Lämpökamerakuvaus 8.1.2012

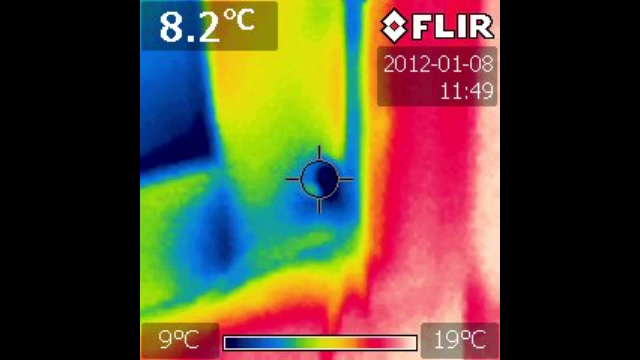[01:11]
On screen: spot 8.2°C, scale top 19°C, scale bottom 9°C
Ja parvekkeen ikkunan, olohuoneen ikkunan yläreunassa lämpövuoto samatenkin siellä oikeassa reunassa. Siellä on myöskin reikä, josta tuodaan johtoja sisälle. Ja tämä on sitten olohuoneen oikea yläreuna, ylänurkka, jossa on pieni vuoto.
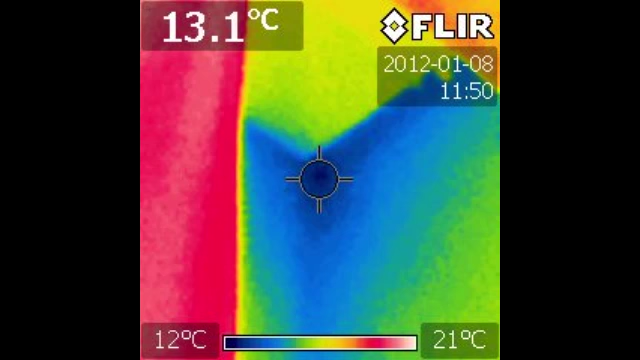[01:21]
On screen: spot 13.1°C, scale top 21°C, scale bottom 12°C
Ja tämä on sitten vessan ikkunan alareunasta olevia lämpövuotoja. Ja tämä on sitten keittiön ylänurkka. Ja täällä on sitten keittiön nurkka tuolta ikkunan vierestä alhaalta.
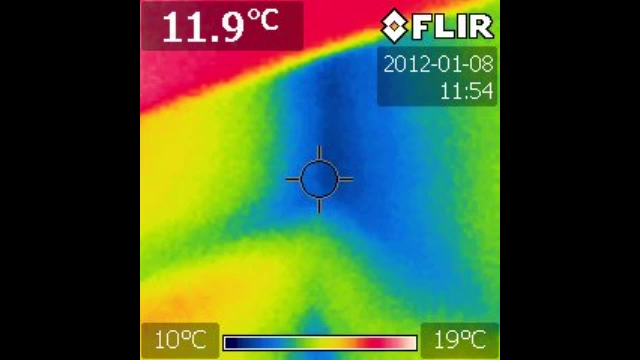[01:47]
On screen: spot 11.9°C, scale top 19°C, scale bottom 10°C
Ja tarkemmin vielä samasta nurkasta otettu kuva. Tämä on sitten keittiön ikkunan avasemmasta reunasta. Tuultusikkunan puolelta ja tuultusikkunan. Ja ikkunan välissä on selkeä lämpövuoto, joka on viisi astetta lämmintä vaan siellä. Suurin piirtein tässä vielä tarkempi kuva. Ja tässä on kuvattu myöskin ehkä samaa lämpövuotoa.
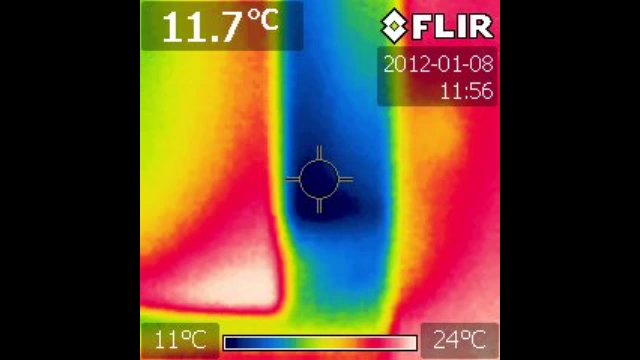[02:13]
On screen: spot 11.7°C, scale top 24°C, scale bottom 11°C
Tässä on sitten keittiön ikkunan oikeassa reunassa pieni lämpövuoto avaattavissa. Makuuhuoneen ikkunan. Joo, makuuhuoneen ikkunassa varmaankin ollaan lämpövuotoja myöskin. Ja täältä lätkuu edelleenkin sama ikkuna. Siellä on myös kyläruunassa lämpövuoto. Ja sitten tässä on ikkunan puite.
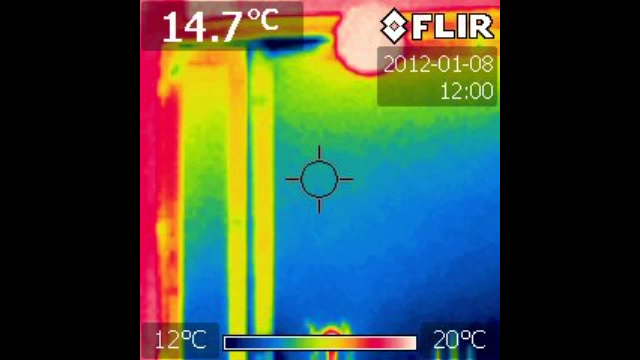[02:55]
On screen: spot 14.7°C, scale top 20°C, scale bottom 12°C
Otakaa karmissa välissä. Selkeä kylmä kohta. Ja tässä vielä jatkuu makuuhuoneesta yleiskuvia. Yleiskuvia kohteista, jossa on lämpövuoto ja makuuhuoneen ikkuna. Ja tässä on sitten tämä, mikä oli kylmänä kohtana.